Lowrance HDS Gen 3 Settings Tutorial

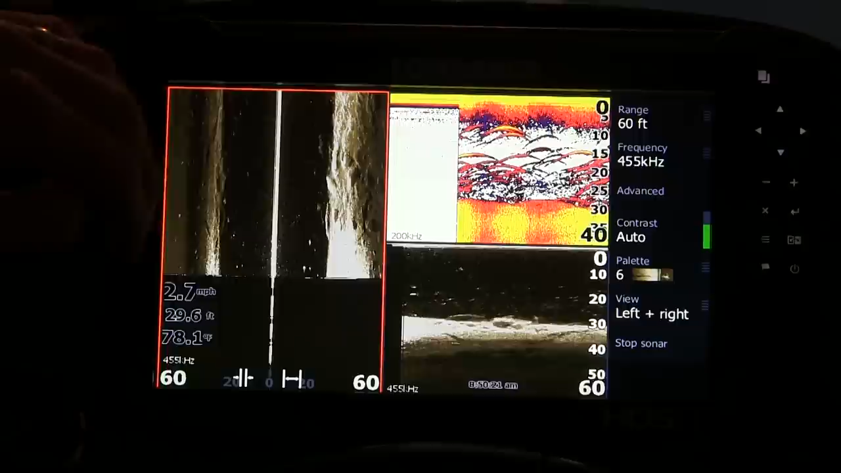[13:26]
On screen: depth 29.6 ft, water 78.1°F, speed 2.7 mph
But what I want on my left is my structure scan and I'll tell you why.
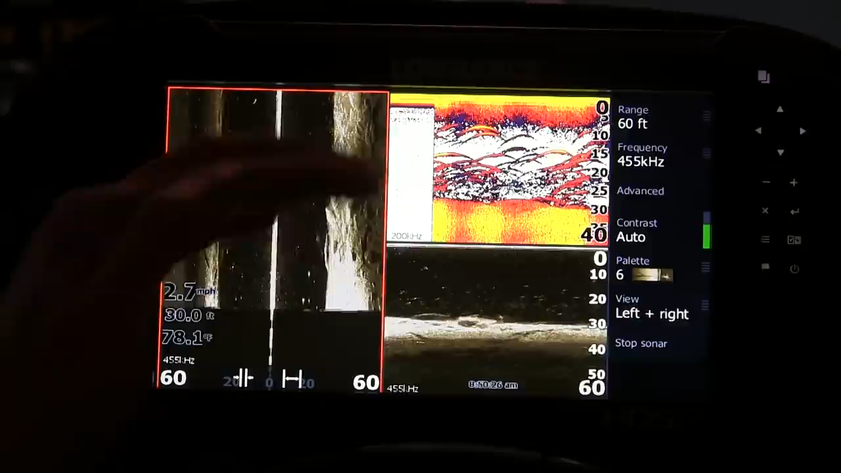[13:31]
On screen: depth 30.0 ft, speed 2.7 mph
One, it basically splits the screen in half and I'm allowed to really look out about 60 feet with a comfortable level of detail. Now, if I were to change this and, you know, I actually have it on manually 60 feet,
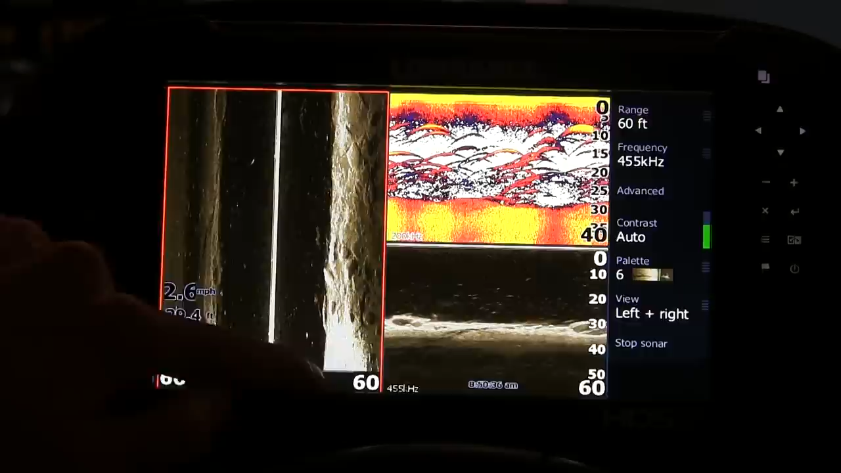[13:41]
but if I were to change this, this screen is highlighted here.
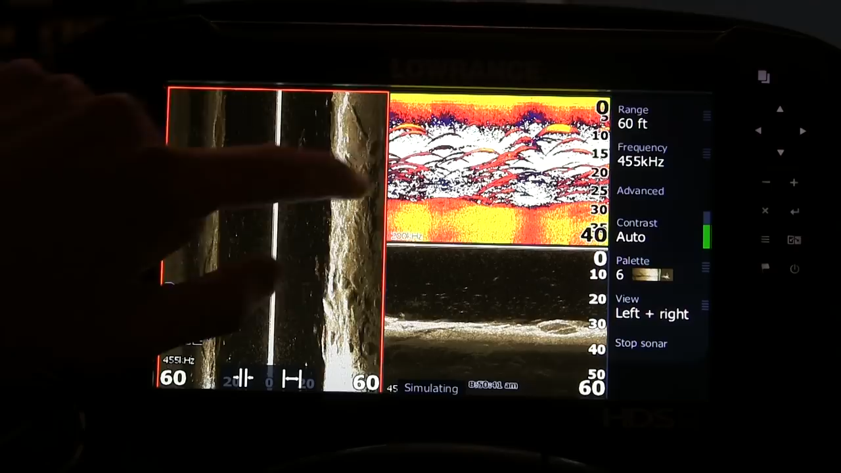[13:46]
If I come over here and I do range and I scroll up and I go to auto, look what happens.
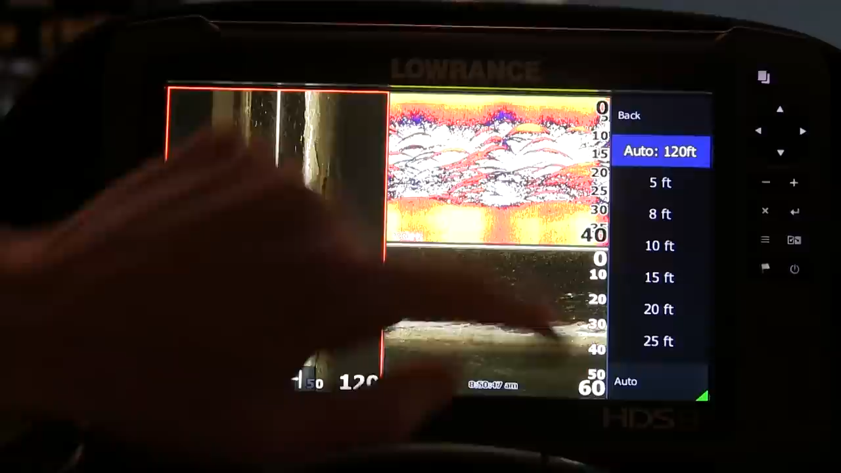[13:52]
It takes my 60 foot that I had manually and does it to 120 feet.
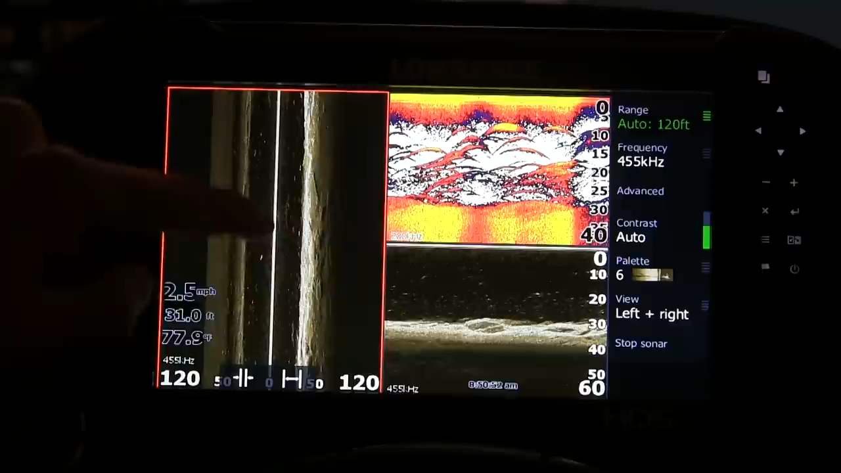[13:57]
On screen: depth 31.0 ft, speed 2.5 mph
And you can see that I'm losing so much detail because I'm shooting so far out each side.
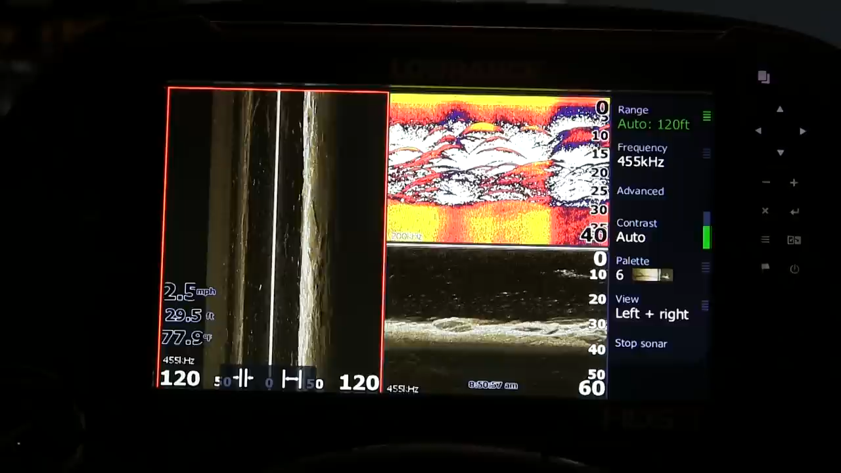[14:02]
On screen: depth 29.5 ft, speed 2.5 mph
120 feet to the left, 120 feet to the right. So what you can do on the water is most anglers will actually manually adjust their side scan.
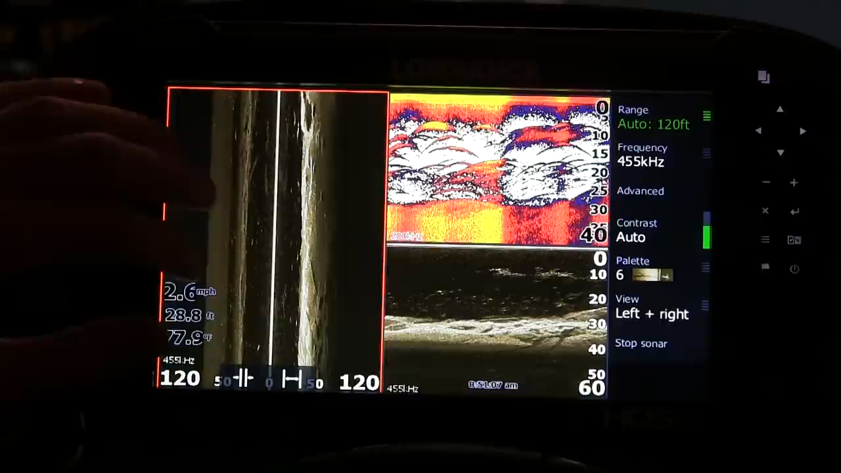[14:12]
On screen: depth 28.8 ft, speed 2.6 mph
So for the sake of this video, between 60 and 80 feet is optimal, even on the water.
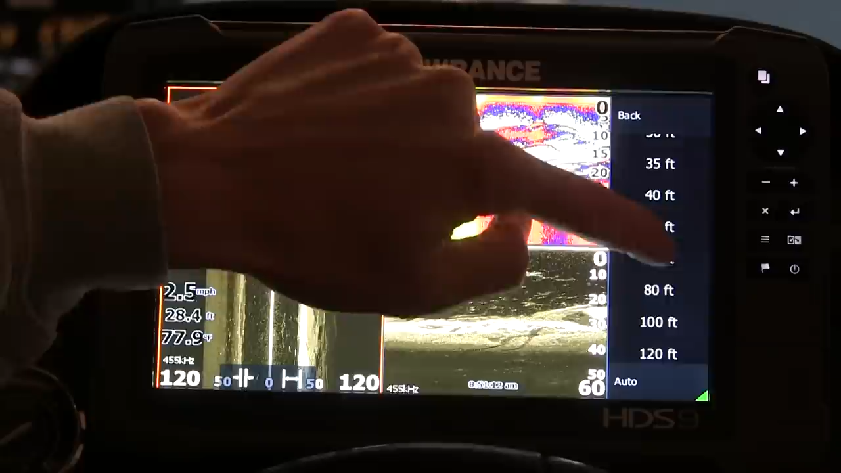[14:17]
On screen: depth 28.4 ft, water 77.9°F, speed 2.5 mph
And what you can do is you can see that I clearly
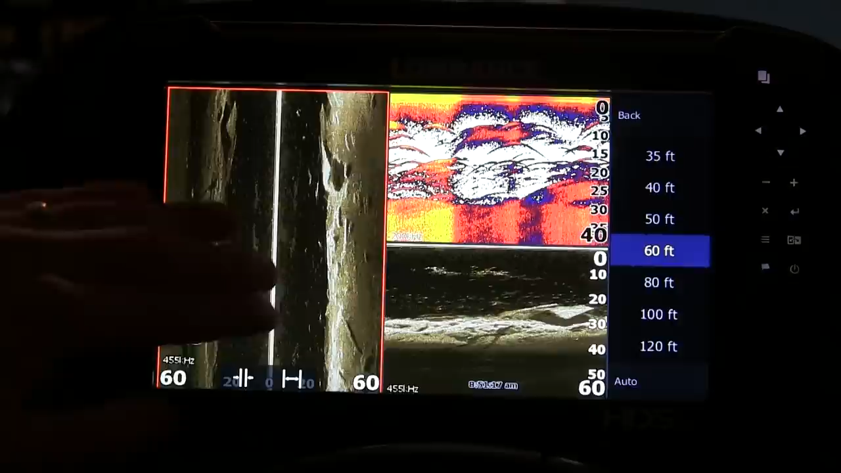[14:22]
have some more detail that I've gained by shrinking my side scan feet down. I like my 2D sonar up here and I like that same image
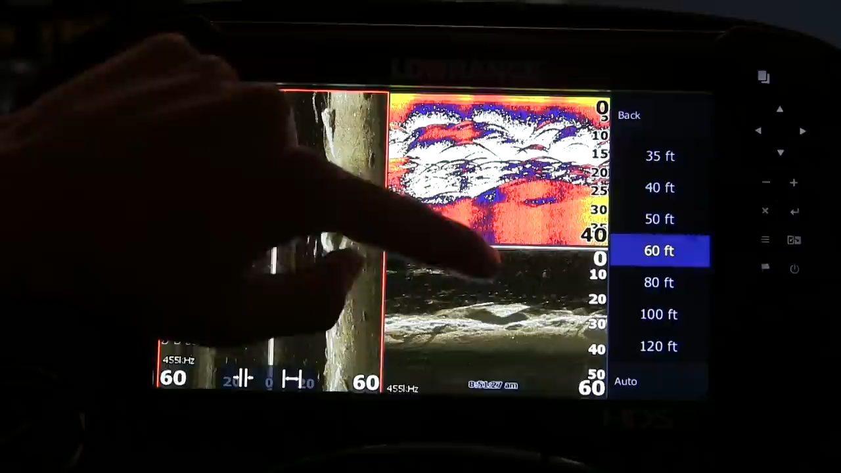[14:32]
of down scan on the bottom so I can quickly compare both images here.
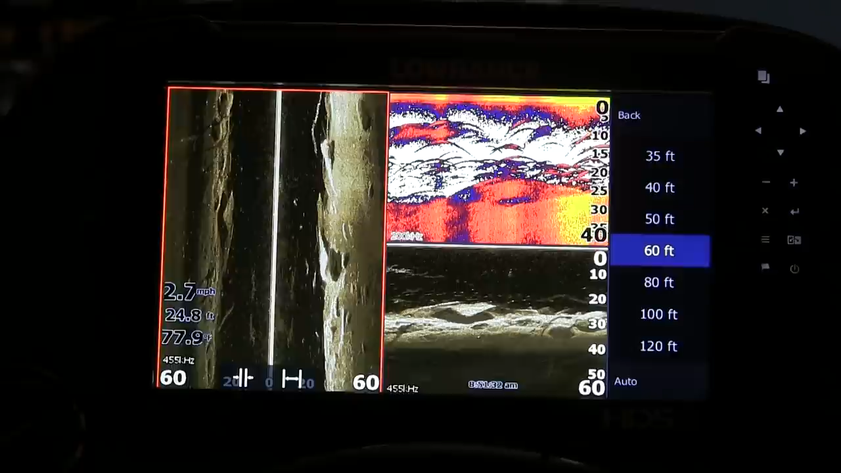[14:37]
On screen: depth 24.8 ft, water 77.9°F, speed 2.7 mph
Of course, you're seeing a bunch of fish here on the simulator. And if you look down here, you actually, these little white dots here, you can confirm that those are fish.
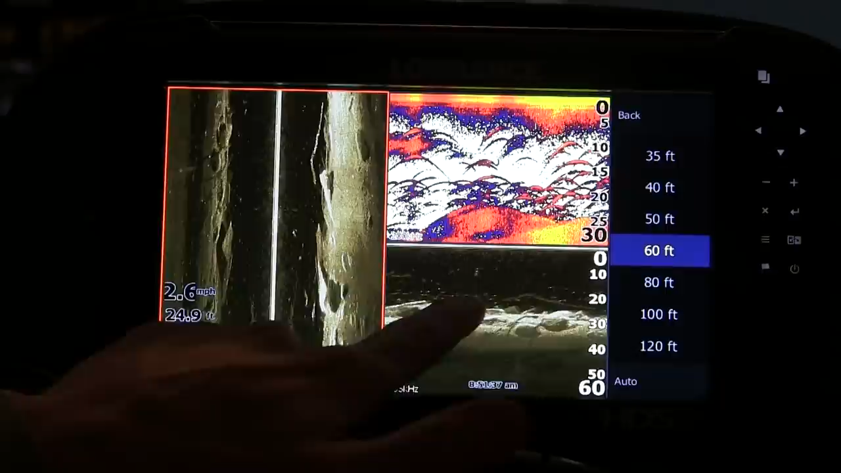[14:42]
On screen: depth 24.9 ft, speed 2.6 mph
Those are bait fish. So, you know, with the structure scan on the left and then the 2D sonar and the down scan, I can quickly compare.
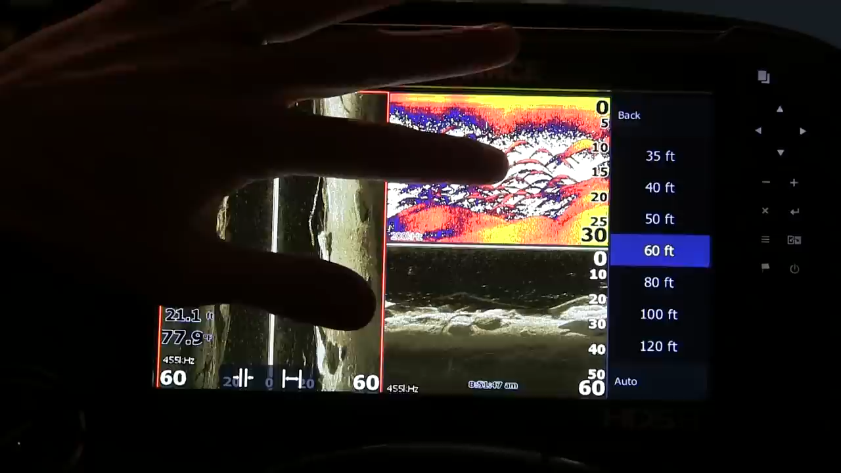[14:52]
On screen: depth 21.1 ft, water 77.9°F
I have a complete snapshot of all things sonar. So this is probably going to be my most used, I guess, layout when it comes to editing those screens.
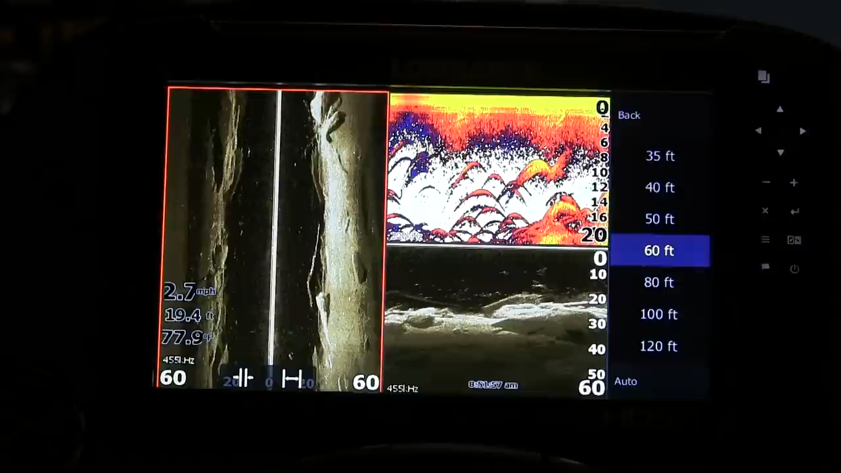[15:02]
On screen: speed 2.7 mph
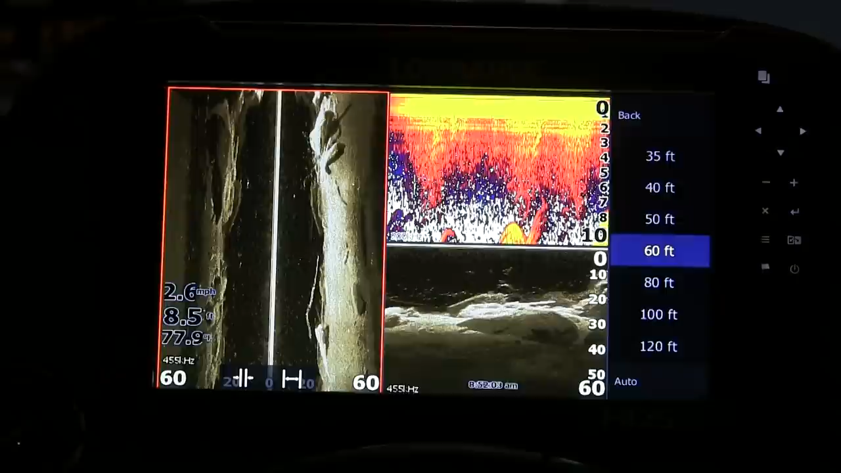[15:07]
On screen: depth 8.5 ft, water 77.9°F, speed 2.6 mph
But I'm going to show you right now what you can do is once you get particular screens involved,
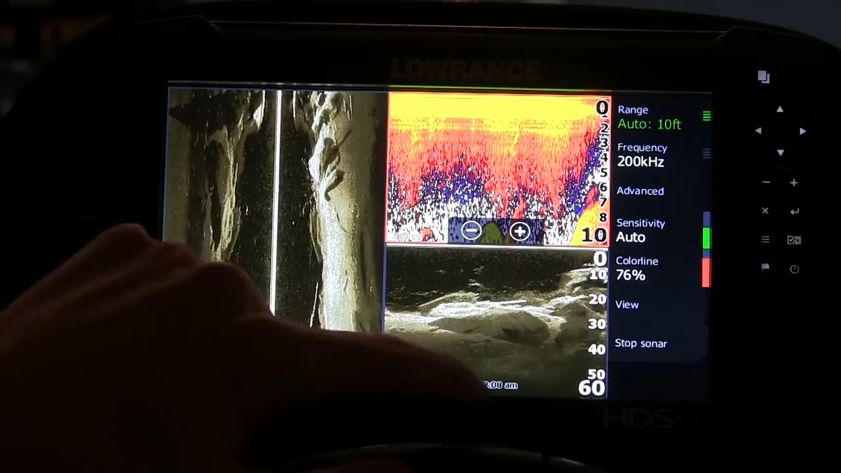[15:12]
you can click it and then you can change just that particular, you know, layout for that particular screen.
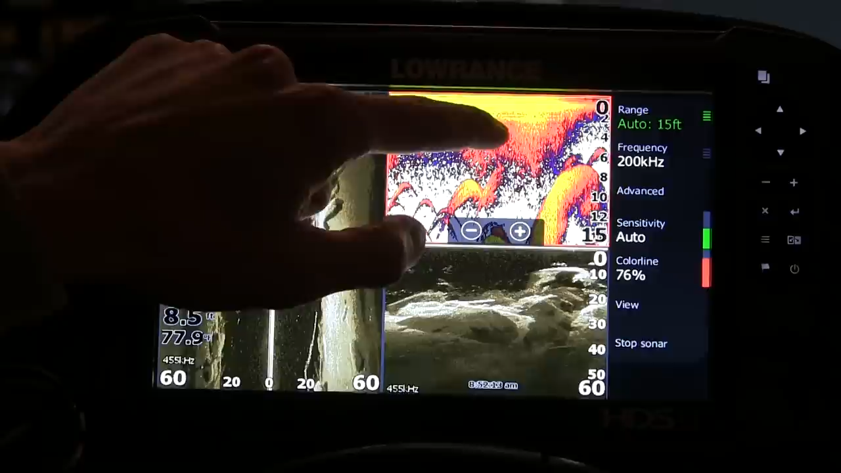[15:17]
So frequency, range, all that kind of stuff.